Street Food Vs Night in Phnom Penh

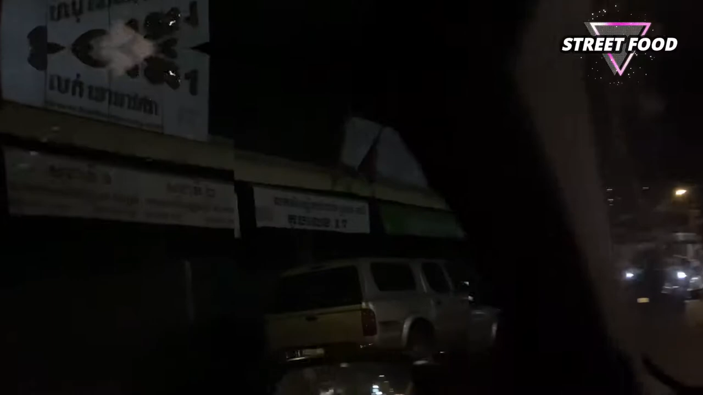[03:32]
So this is they call to Russia market, but now the light is turned off. The